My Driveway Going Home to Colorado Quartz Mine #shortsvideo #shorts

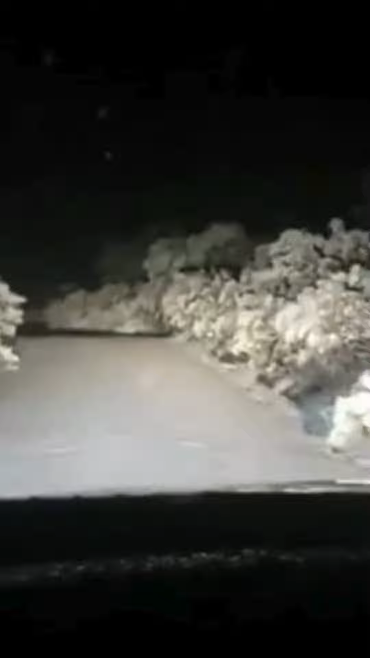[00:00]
For those of you who have never been up here, yes, this is my driveway.